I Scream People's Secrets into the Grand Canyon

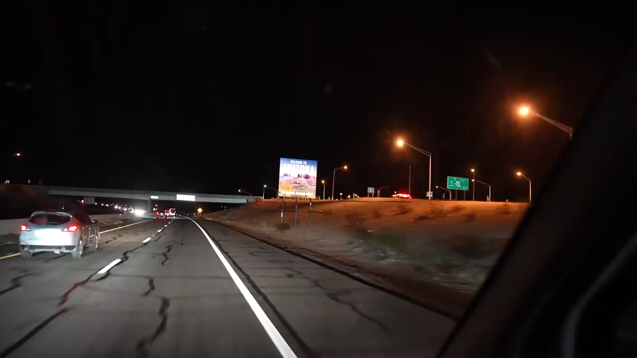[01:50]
And there we go. Wait, wait, wait.
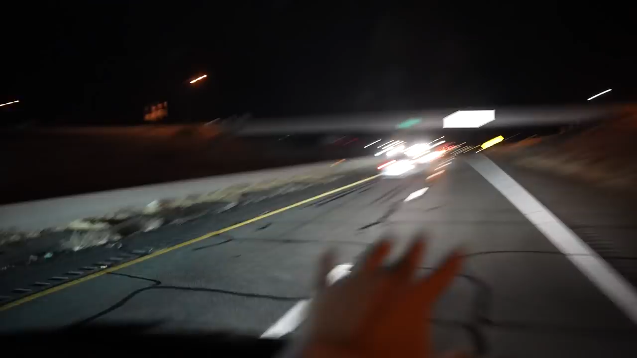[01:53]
Ah, I got into Arizona before you. Shut up. We have reached the point where we are driving later than everyone else. We're here. We found our people.